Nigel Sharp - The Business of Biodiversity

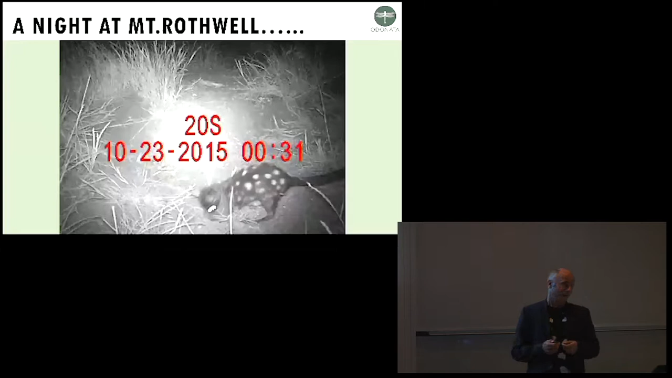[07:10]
then where does the eastern quoll come into the picture um this is eastern quoll at work
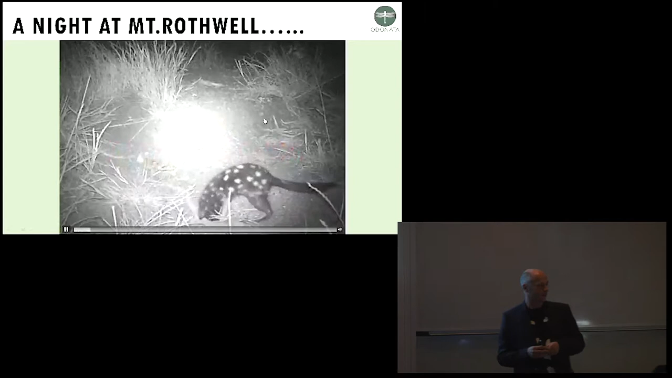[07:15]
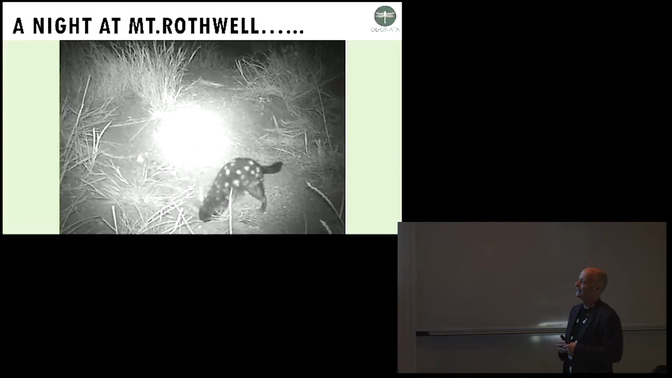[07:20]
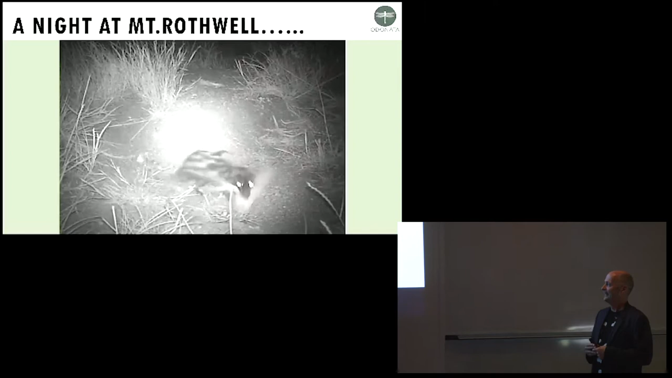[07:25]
so these these guys are helping us with rabbit management they're taking over the
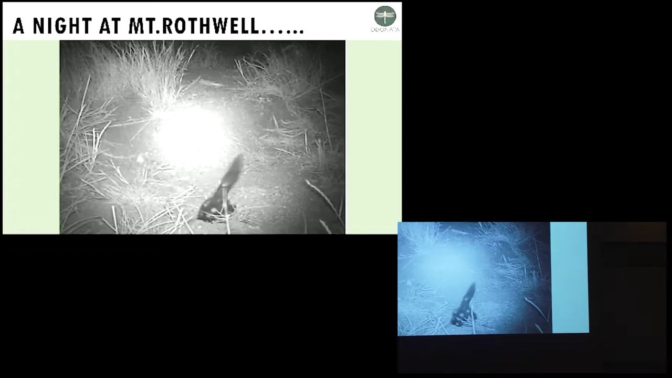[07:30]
rabbit warrens which is taking away the breeding of the rabbits which therefore helps us with some costs about managing rabbits which has been a real issue for us going and you can see that the native grasses that the the quality collected and we have bettons do the same so they're sort of they're harvesting the grasses um uh at net rothwell at the moment we've got uh those guys
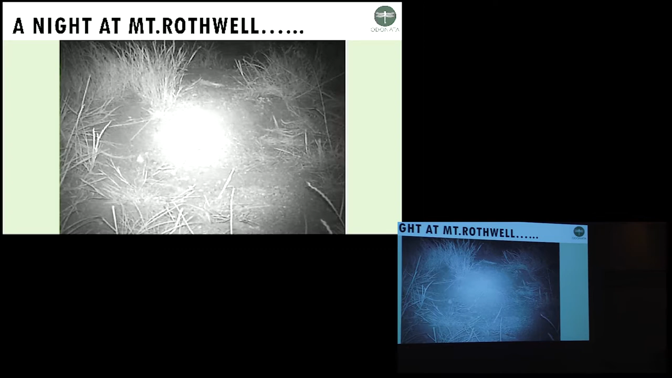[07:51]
doing that but the biomass management becomes another issue um beyond uh well